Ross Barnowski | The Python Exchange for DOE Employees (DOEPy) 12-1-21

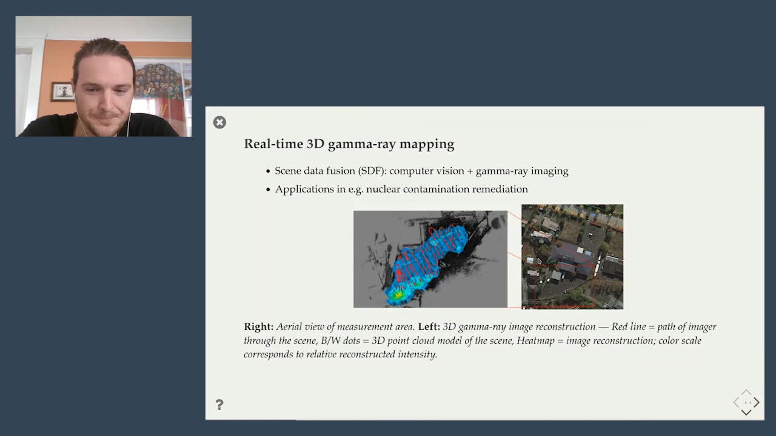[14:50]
you perhaps recognize this image on the left as having been made with MyAvi. So we've used a lot of different Python based 3D visualization packages, and MyAvi was one of them. And of course, another application was sort of taking the same imaging modality.